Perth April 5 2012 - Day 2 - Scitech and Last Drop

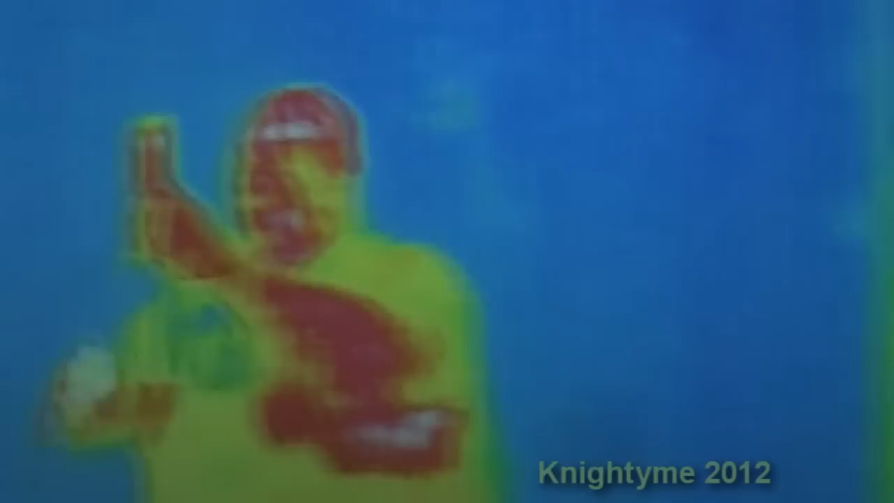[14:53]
Presumably the red images are the hottest parts.
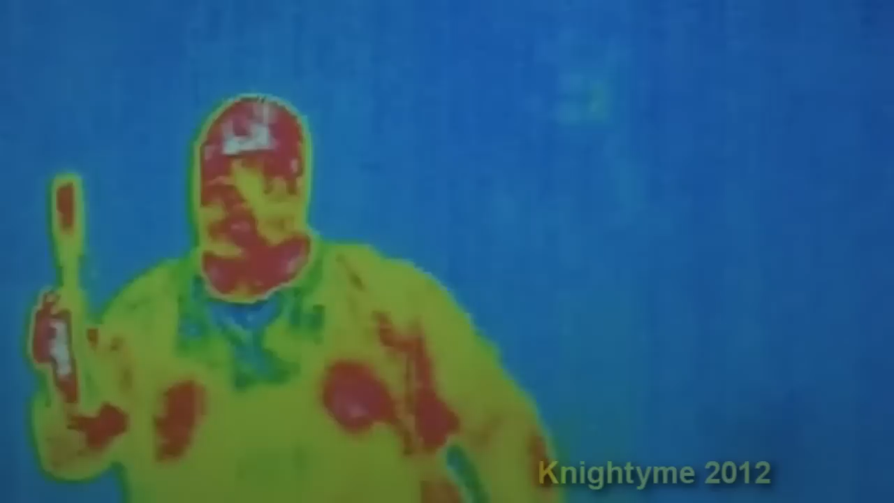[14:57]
So my head, my hands, and so forth.
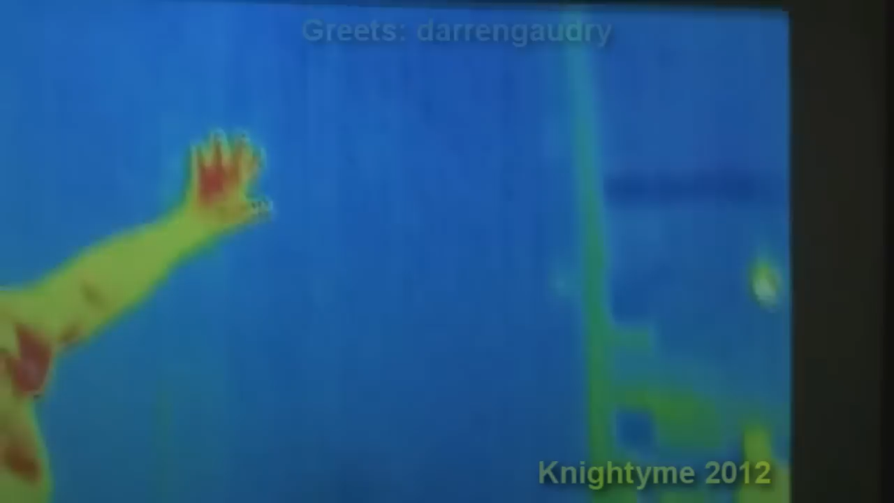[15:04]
If I warm up the air, if I warm up the wood on this door behind me, it will leave a hand print behind.
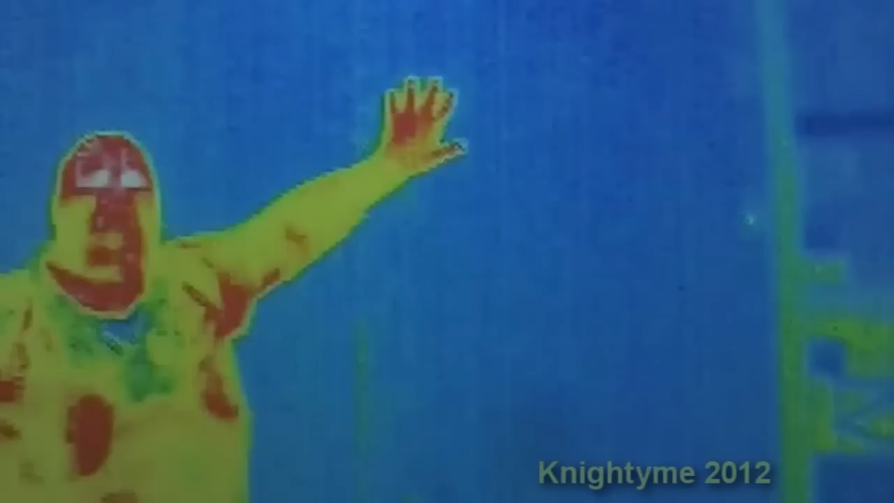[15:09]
As you can see the hair.